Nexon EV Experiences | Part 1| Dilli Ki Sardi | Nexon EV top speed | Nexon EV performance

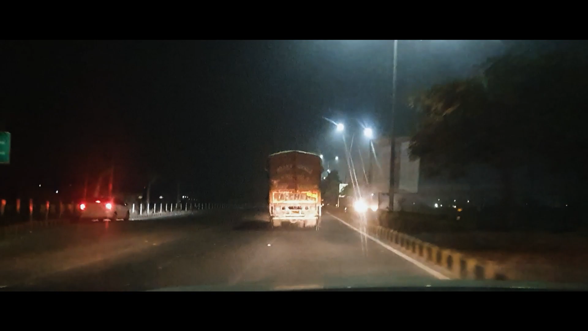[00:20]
I had a heater on now. I woke up now. I had a hot air. My body was warm. My body was warm. My body was warm. and we will take the U-turn for our destination This is the start of our drive Now we will go back to our journey